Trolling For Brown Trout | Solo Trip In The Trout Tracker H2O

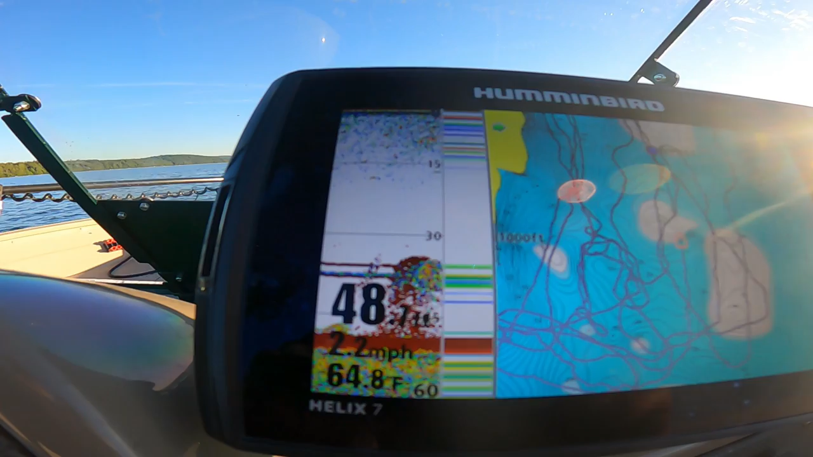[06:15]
On screen: water 64.8°F, speed 2.2 mph
pulling right through it that's my downrigger balls right there and that's a cloud of bait